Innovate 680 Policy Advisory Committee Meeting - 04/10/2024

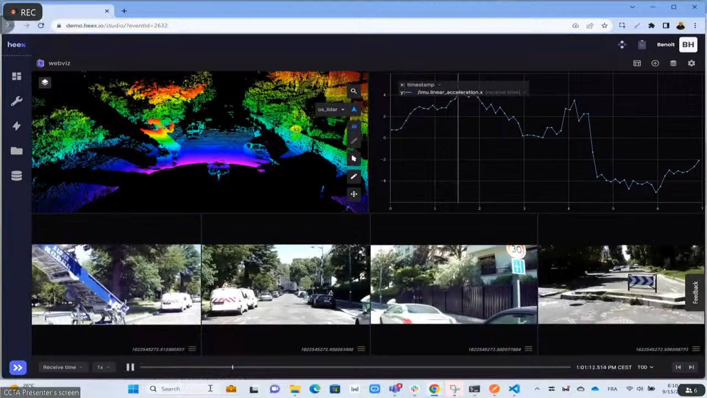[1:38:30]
And so then you can see when like a gentleman or a pedestrian walks out. So that's a city engineer or the county or the Caltrans,
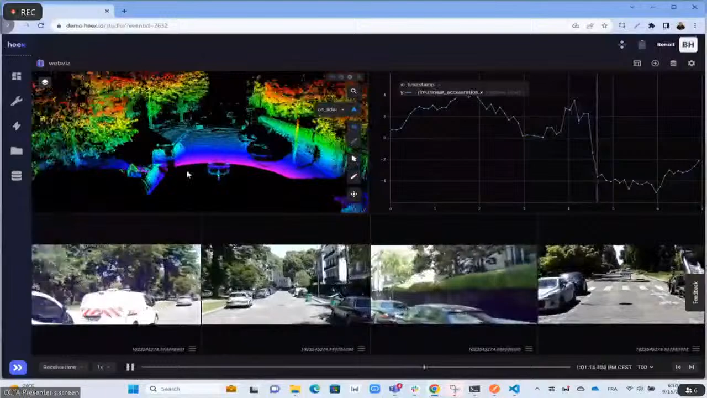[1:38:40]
we can pick out these locations where maybe there's some improvements that need to be made in the intersection or the roadway.